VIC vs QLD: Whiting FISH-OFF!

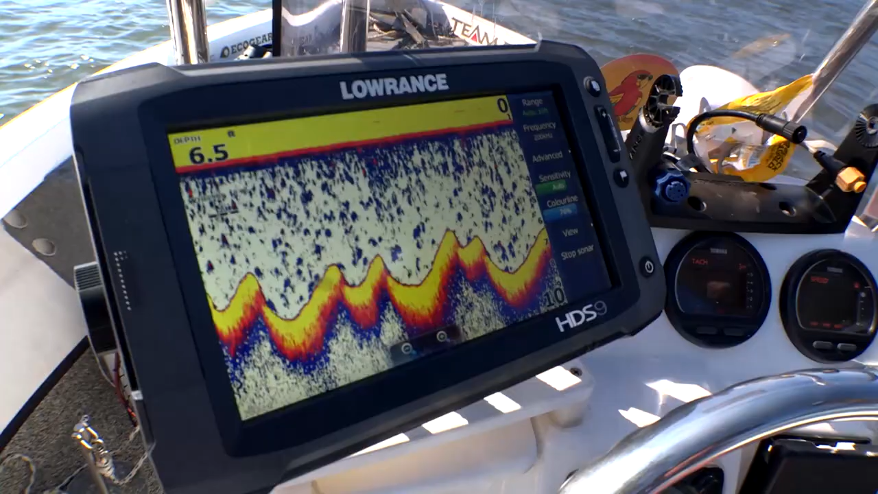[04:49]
You can see the sounder, you can see the brake lines in the water column here.
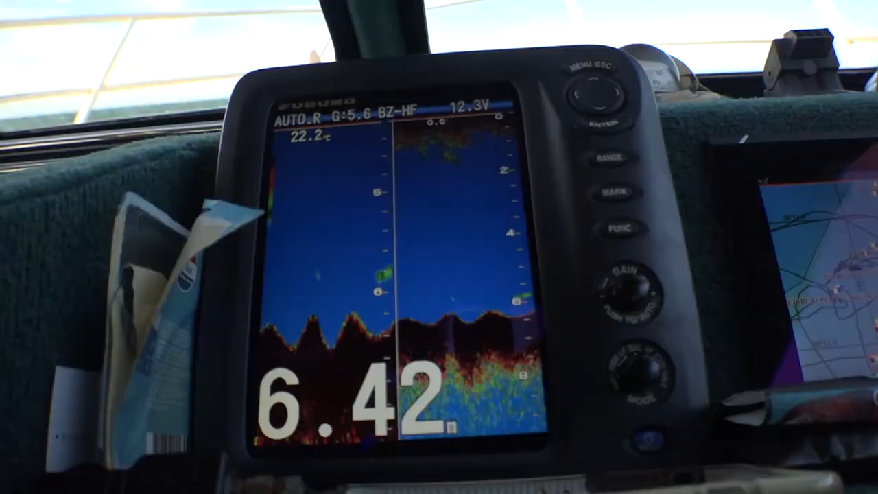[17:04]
On screen: depth 6.42 m, water 22.2°C
And we see the flat parts versus the higher up and down parts. And that's where you fish for whiting, mate.